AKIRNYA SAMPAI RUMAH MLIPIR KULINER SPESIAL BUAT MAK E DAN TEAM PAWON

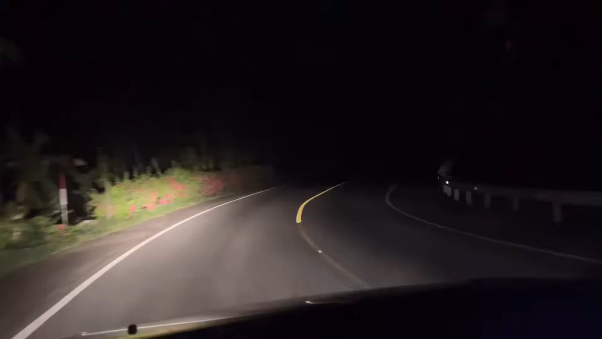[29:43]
Nah, iki lho guys. Kaya ngene iki nek arep nang omahe lali mantan tipe nek bengi. Iki sebelum watu jago guys. Jadi memang tidak dalam nih semua hutan. Makanya kita itu dulu tuh enggak berani keluar kalau malam ya seperti ini. Karena ini jalannya rawan. Depan itu baru ada lampu. Sebelum Watu Jago enggak ada lampu. Sekarang ini kesana ada lampu semua.
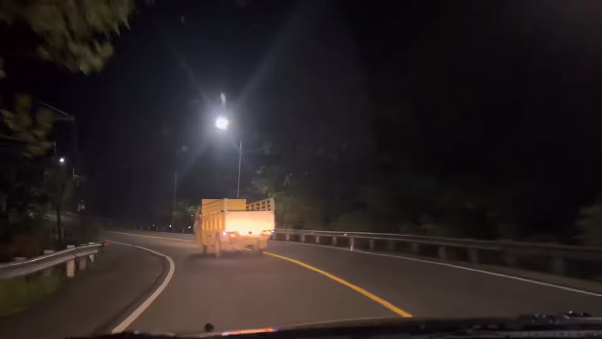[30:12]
Mulai kini kemauin.
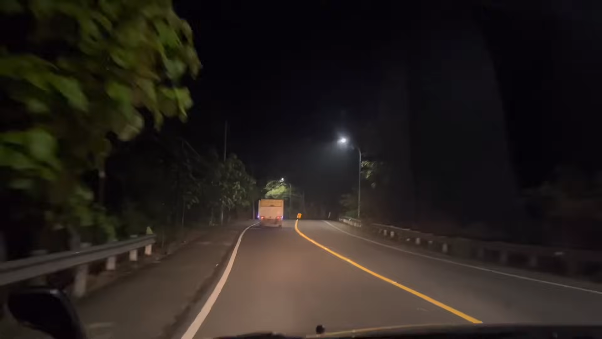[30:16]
Mulai sini depan situ nanti wis Watu Jago namanya. Sebelum Watu Jago tuh gelap gulita, panjangnya udah pernah dikasih tahu.